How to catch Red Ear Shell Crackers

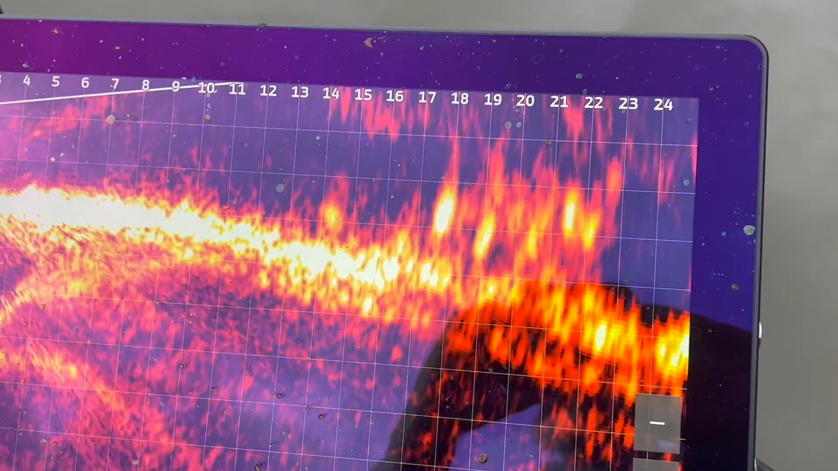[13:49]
oh all right drag it a little bit drop it
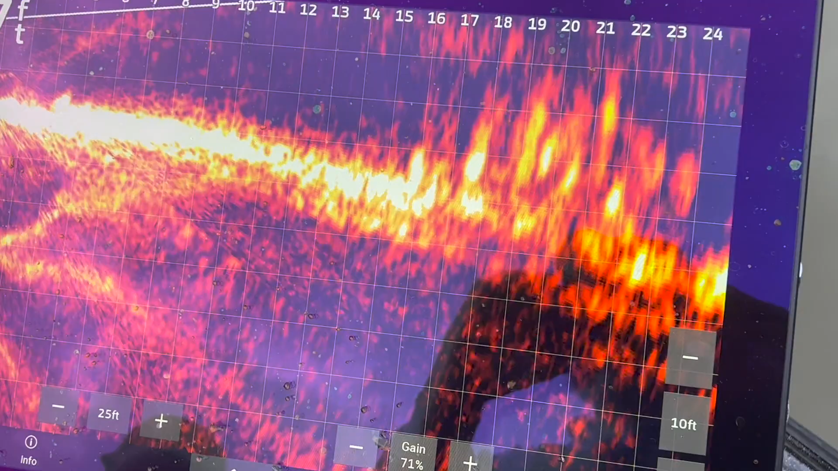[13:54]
drag it a little more up to the left brittany not towards both oh got it